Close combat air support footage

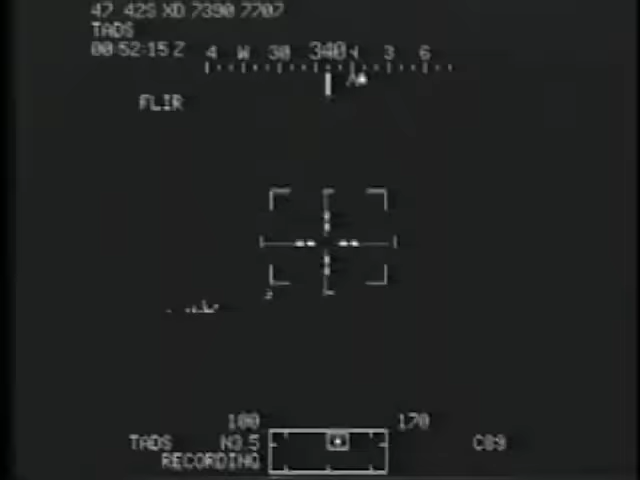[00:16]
Hedro, any Hedro element, Chosen Six. Be advised, we're in a bad situation that we can't really get spots on rounds.
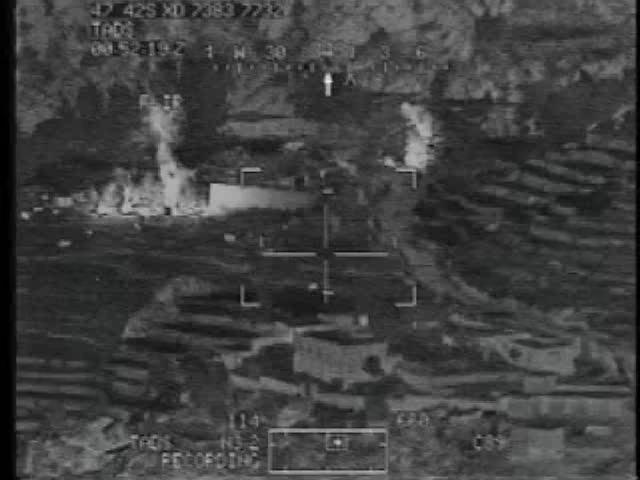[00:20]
Alright, Jimmy, hey, we're on the west-hand side, left-hand side of the valley approaching. We're not. Yeah, I got smokes just north of your OP, is that correct? Ten meters east of AT Smoke, east of the Desire, over. Okay, ten meters, three, this is a close-time. 30 millimeter, IT to ground.
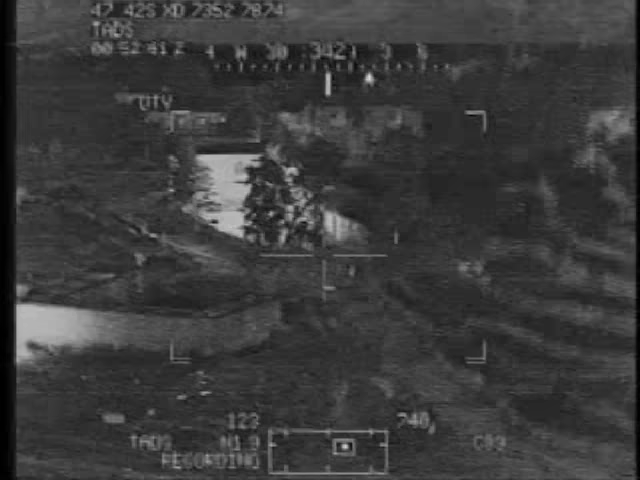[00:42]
You've got to be kidding me. That is on the southern, or the northern terrace. See that huge rock? Huge rock, yeah, yeah, yeah. Just to the left of that, from our position in the tree line. If you go right, that's where the friendlies are, okay?
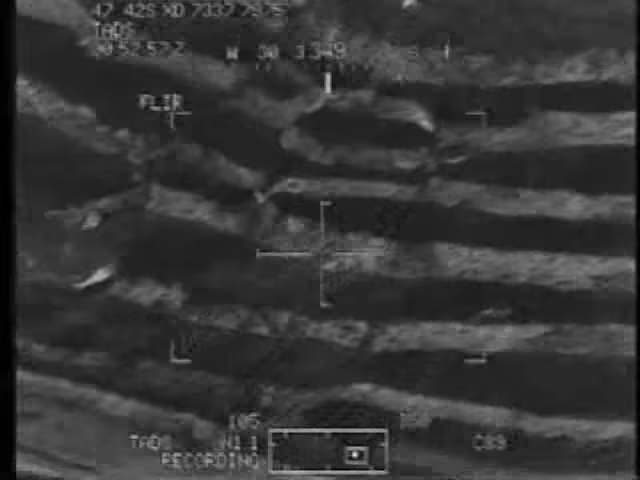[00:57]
So you need to go just slightly left of that. Altitude low. Altitude low. Hey, right here. Where?
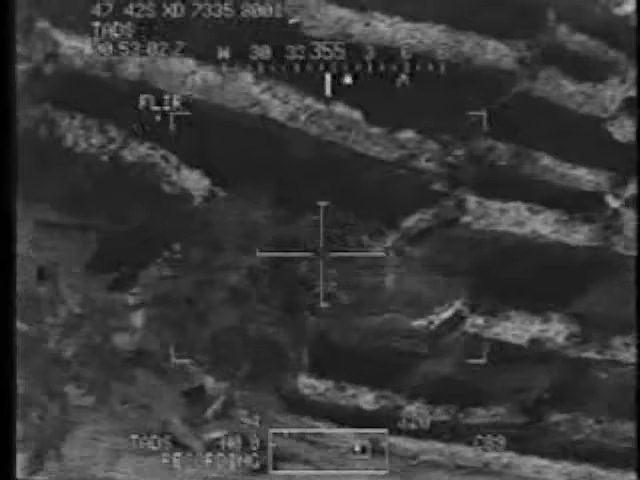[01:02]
I'm trying to make sure he's not in the OP.
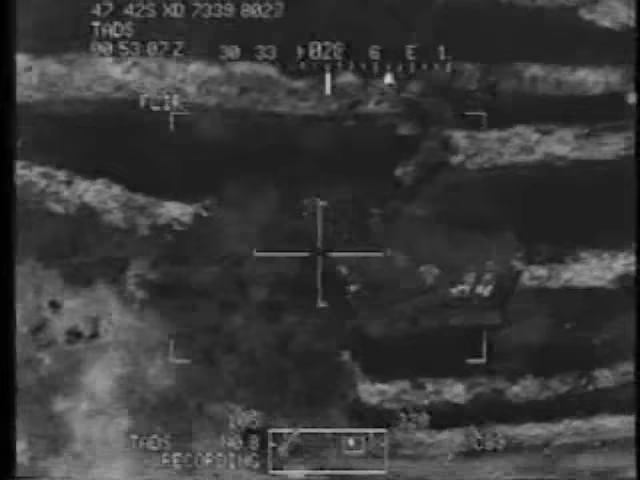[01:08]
There's a guy just on the other side of these trees.